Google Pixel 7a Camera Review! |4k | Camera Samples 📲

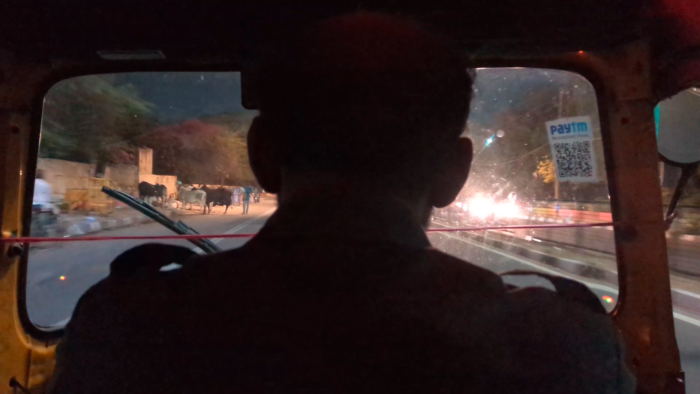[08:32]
क्योंकि wide angle lens का aperture है, वो बहुत ही छोटा है, as compared to the main lens,